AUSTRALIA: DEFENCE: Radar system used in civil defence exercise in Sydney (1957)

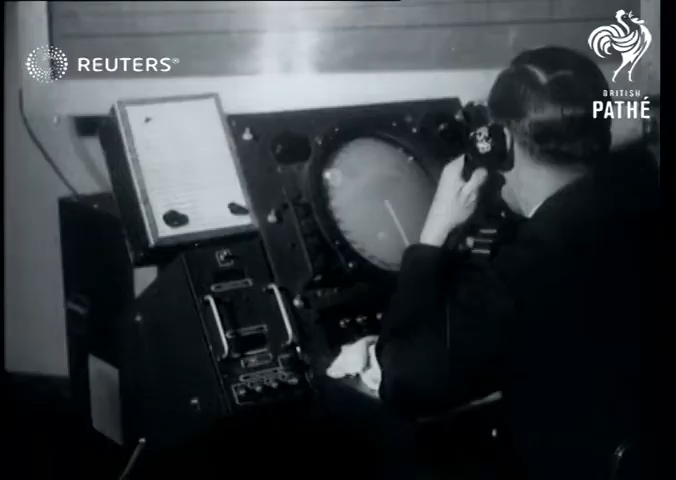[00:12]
Height and location are quickly plotted, and within minutes, Sabre jets are screaming away to intercept the radars.